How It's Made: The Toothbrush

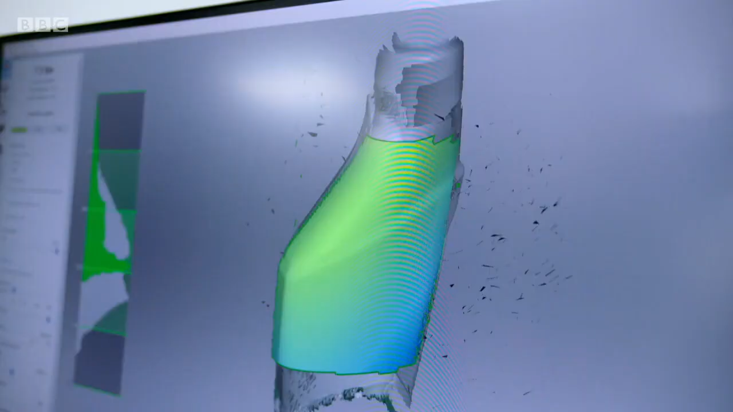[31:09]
It actually has five cameras, and then the software works out a 3D shape for the object.
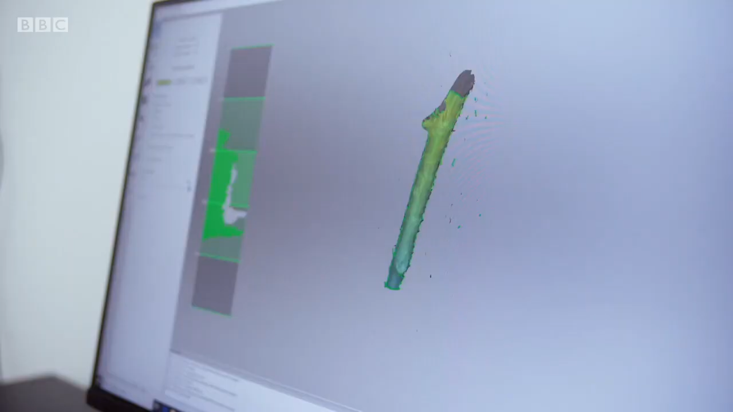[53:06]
...it's amazing to see it emerge on the screen out of nowhere.